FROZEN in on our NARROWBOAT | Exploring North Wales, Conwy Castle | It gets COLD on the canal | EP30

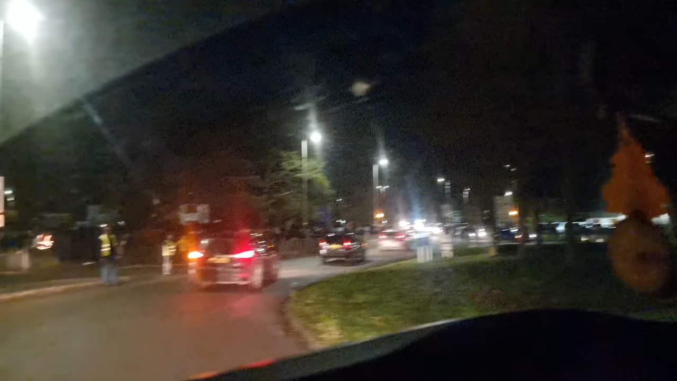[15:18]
Well, everyone is being driven by Santa.
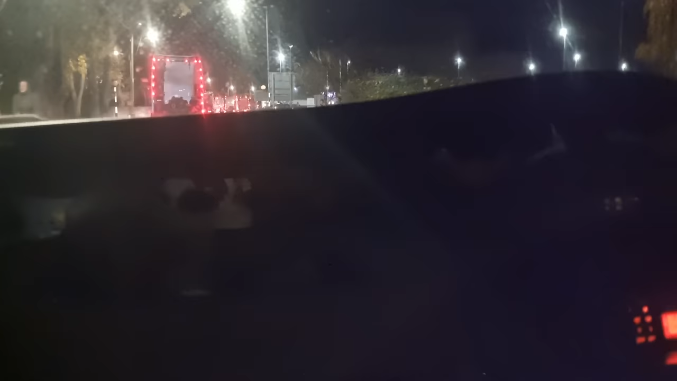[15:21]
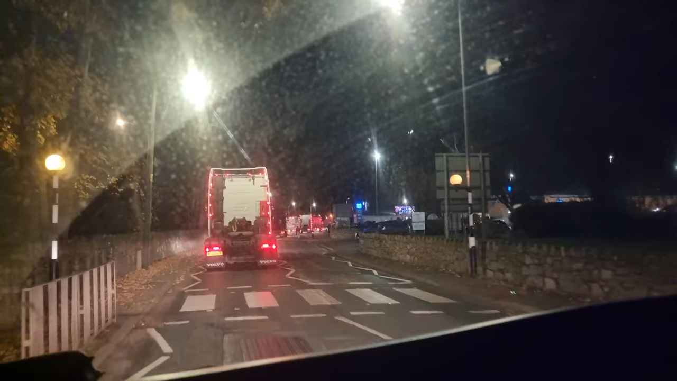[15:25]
Seems like we've joined the thing, Benny.
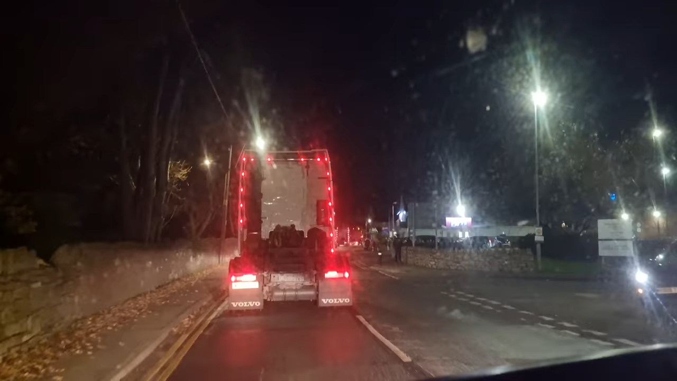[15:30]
Oh my god. This is gonna take ages to go home.
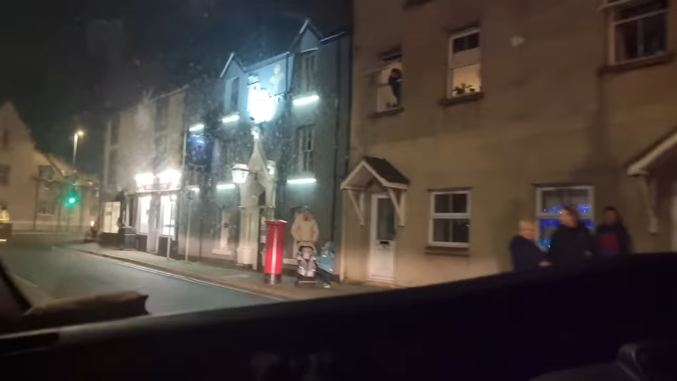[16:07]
Look, it says road closed. We're not even supposed to be up here. Closed all the roads, had they? No, how did we get?
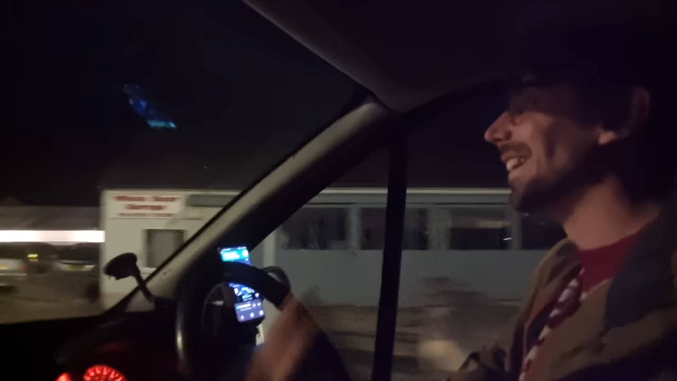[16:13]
I'm sure we weren't supposed to be with those lorries. It's like no cars allowed down there.
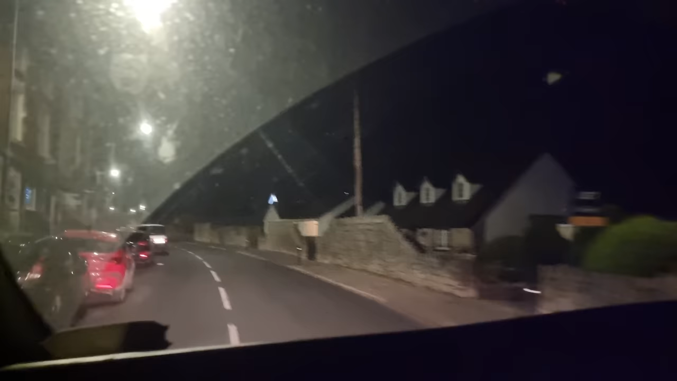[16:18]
Oh well. That was great. I prefer the quiet road, I think.